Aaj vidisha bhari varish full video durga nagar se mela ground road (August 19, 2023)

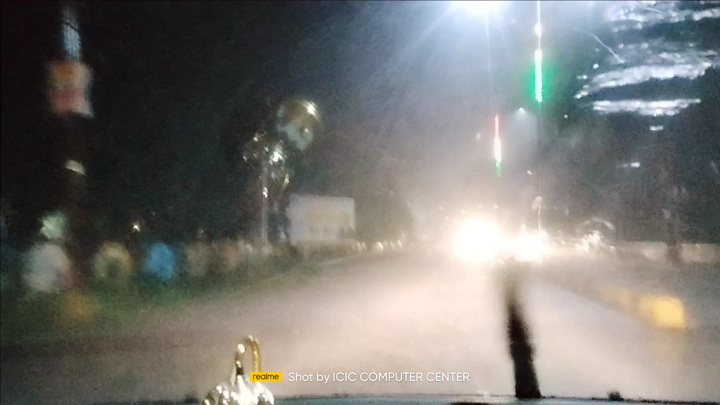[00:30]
और बढ़ गया पानी जी ना कितने गिर रहा है पानी अब बढ़े गाइस सर बढ़ गया यार आगे
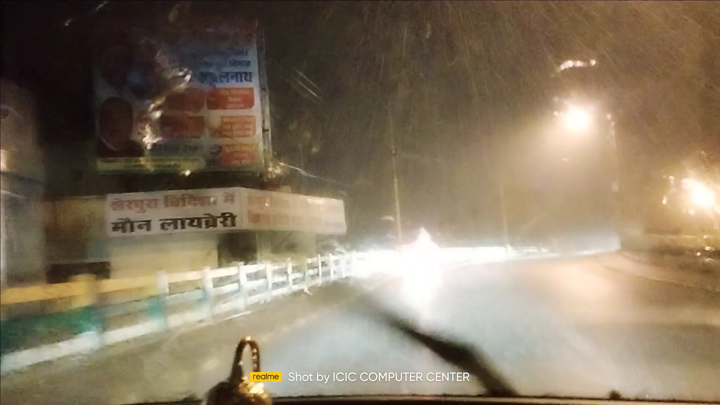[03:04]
और बढ़ता जा रहा है यहाँ तो और तेज है
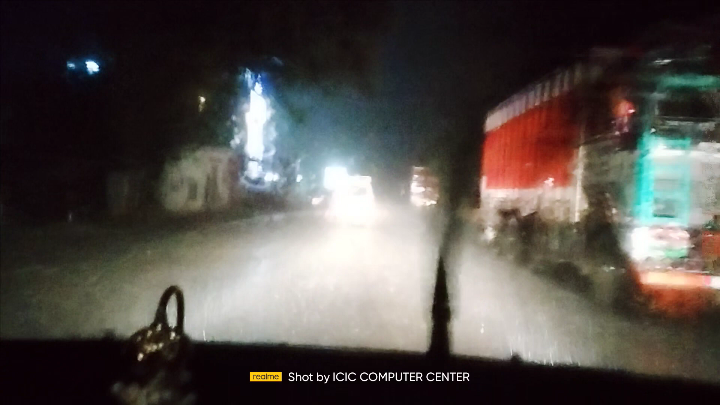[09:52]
था दो घंटा और कर गया रोटेट हो जाएगा राय पुराने वाला है
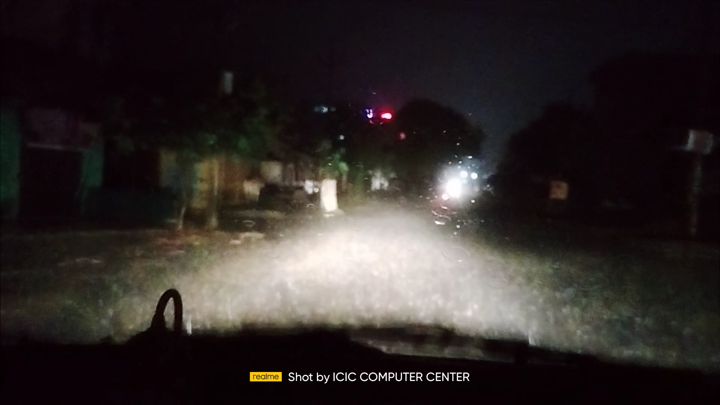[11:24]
कहाँ है रोड, हम बताओ। ये है ना रोड ही पूरा, ये रोड है पूरा रोड ही है। बस कुछ आ रहा, वो पीछे कुछ आ रहा है।
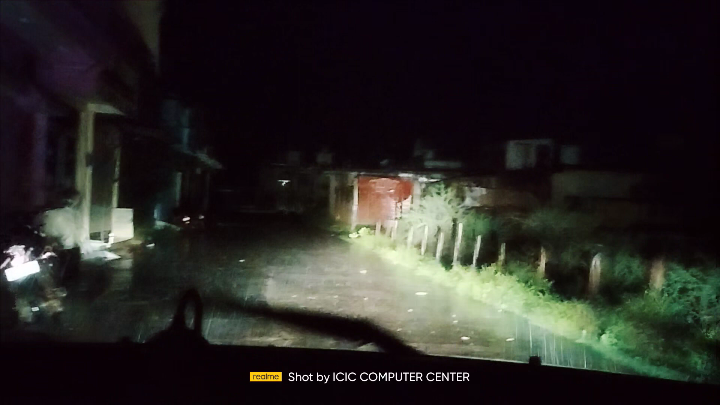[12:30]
हाँ, यहाँ से आराम से मुड़ जाएगी।